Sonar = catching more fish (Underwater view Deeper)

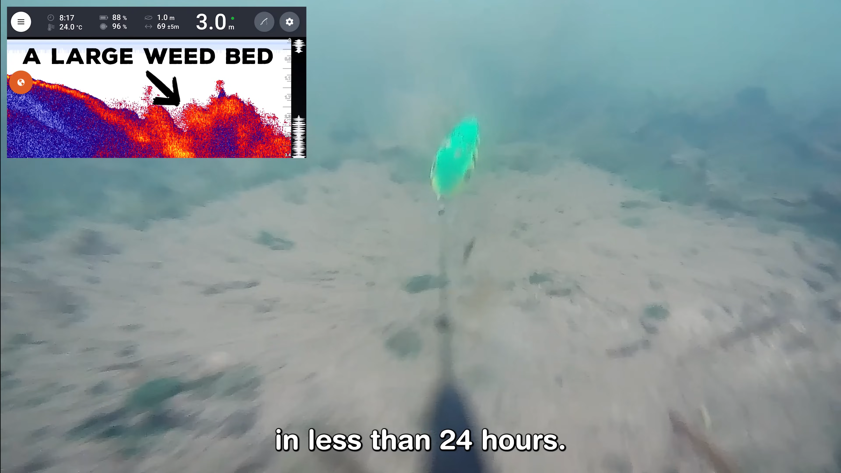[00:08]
On screen: depth 3.0 m, water 24.0°C
We didn't find this feeding carp by accident.
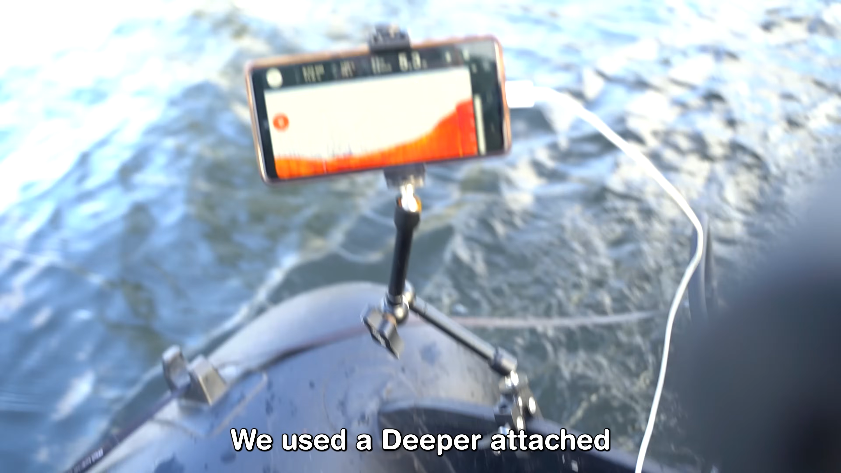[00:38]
We used a deeper attached to a boat to scan a large area.
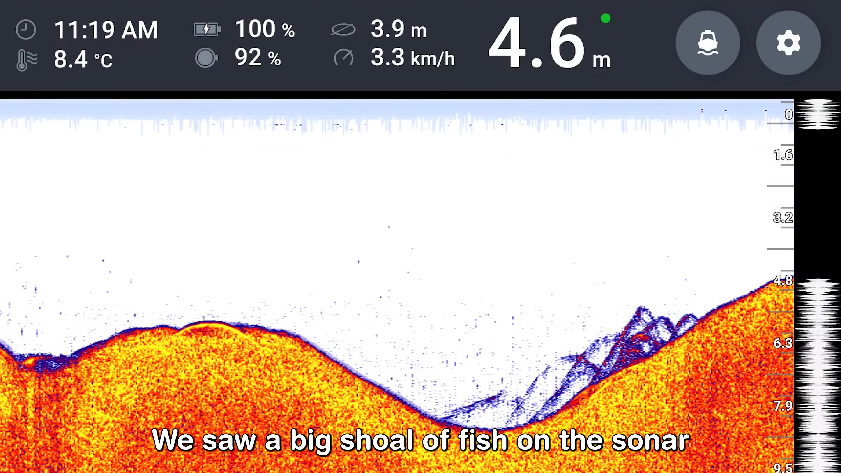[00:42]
On screen: depth 4.6 m
We saw a big shawl of fish on the sonar shown as archers and Jeffrey jumped in the water right away to see if those archers were carp.
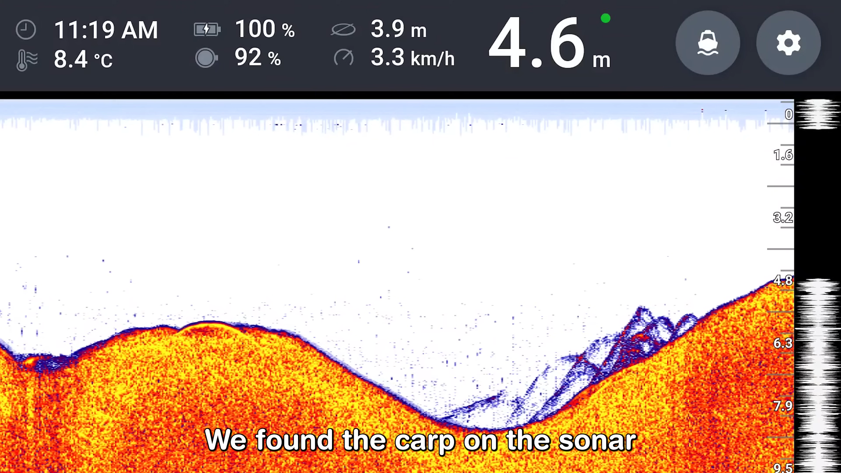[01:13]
On screen: depth 4.6 m, water 8.4°C
We actually found the carp on the sonar and we managed to film them underwater.
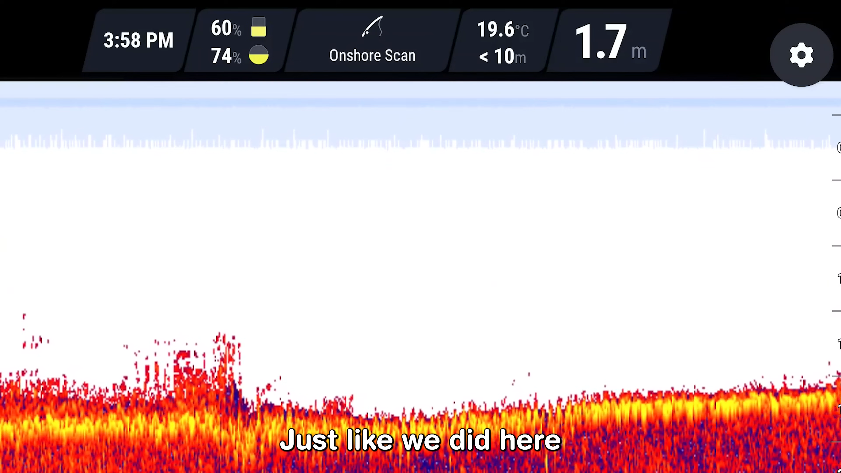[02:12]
On screen: depth 1.7 m, water 19.6°C
Just like we did here where we found a clear spot next to a weedy area.
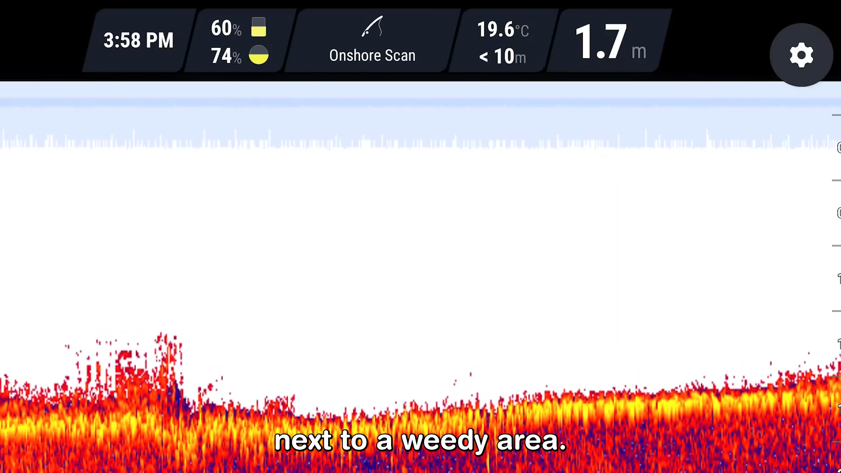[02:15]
On screen: depth 1.7 m, water 19.6°C
The carp started feeding close to the pop-up.
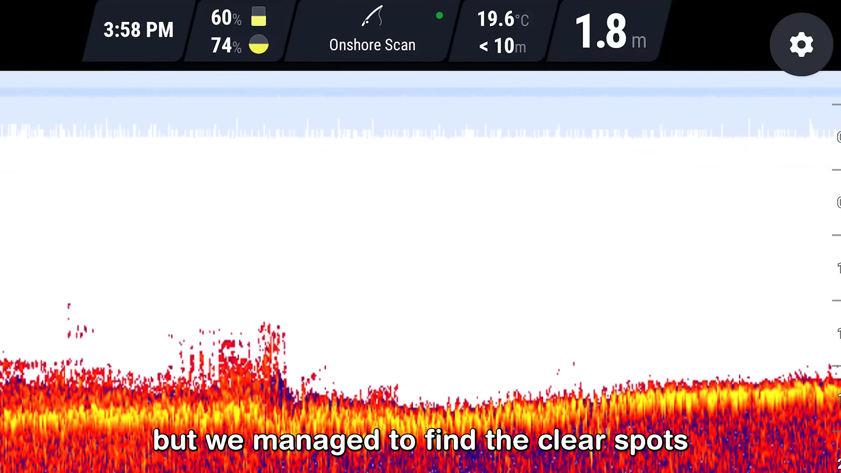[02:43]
On screen: depth 1.8 m, water 19.6°C
It's a lot of weed in this lake but we managed to find the clear spots with the deeper.
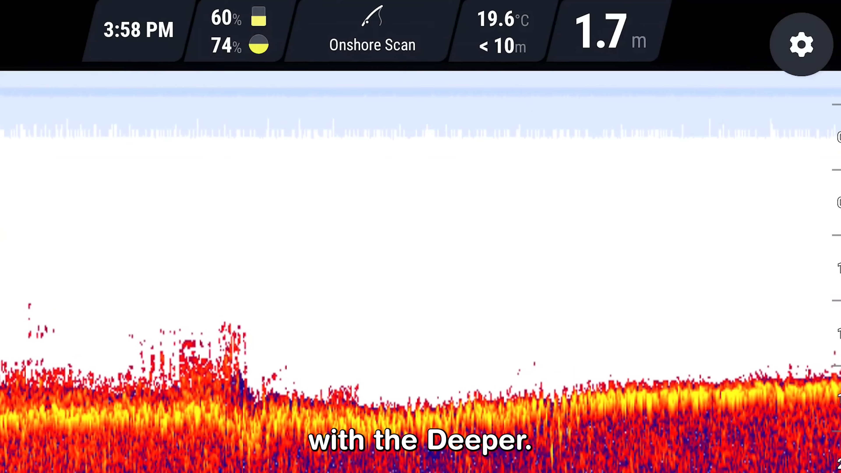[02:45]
On screen: depth 1.7 m, water 19.6°C
Watch the difference on a sonar between a clear bottom and a weedy bottom. This is a clear bottom without any vegetation.
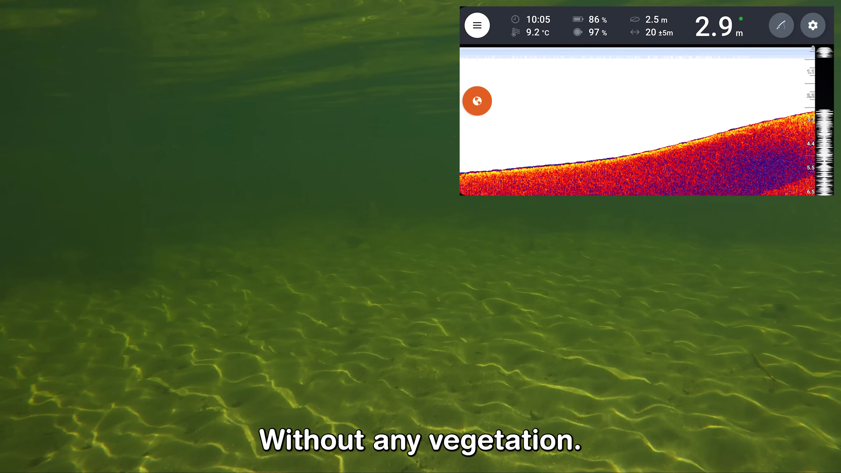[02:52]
On screen: depth 2.9 m, water 9.2°C
Here you can clearly see a large weed bed.
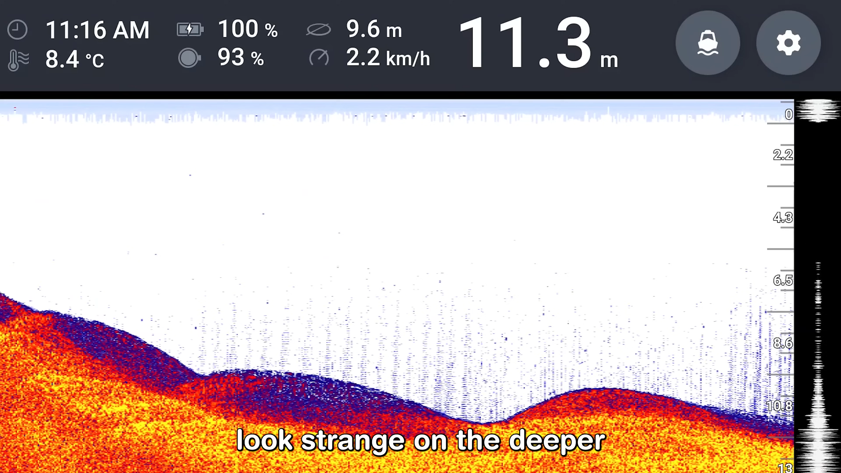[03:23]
On screen: depth 11.3 m, water 8.4°C, speed 2.2 km/h
Obstacles and features may look strange on the deeper but these interesting features can be perfect to catch more fish.
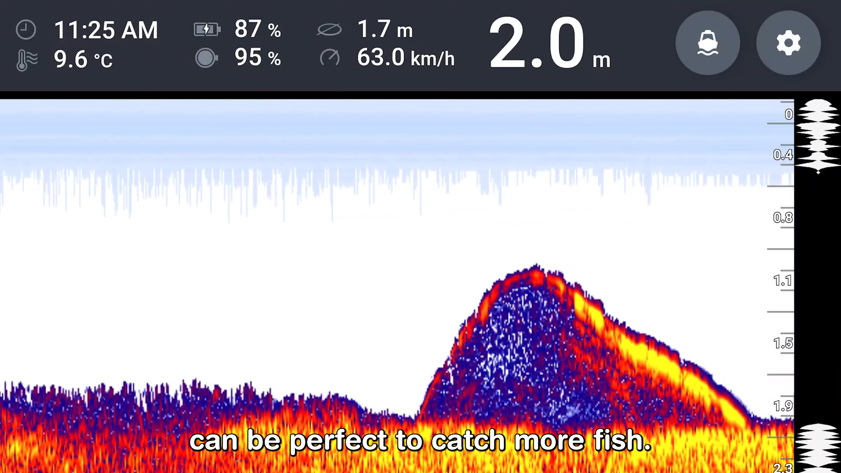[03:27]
On screen: depth 2.0 m, water 9.6°C, speed 63.0 km/h
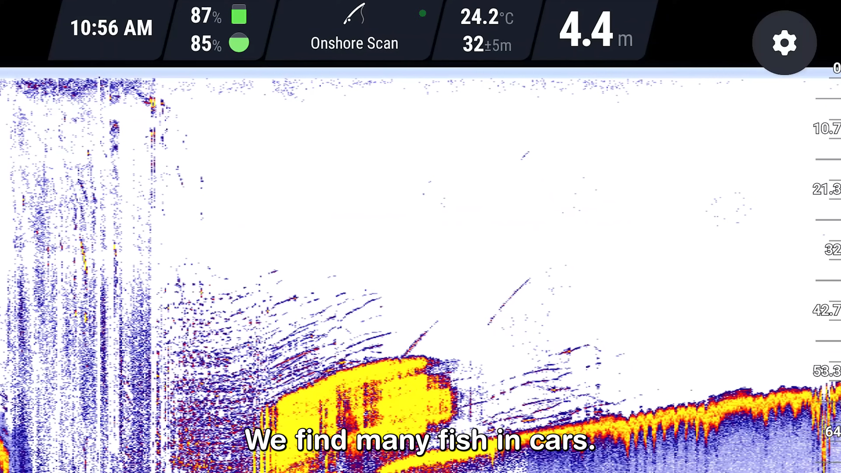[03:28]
On screen: depth 4.4 m, water 24.2°C
We find many fish in cars. Look at this catfish hiding inside the car and watch how many small perch are inside the car too.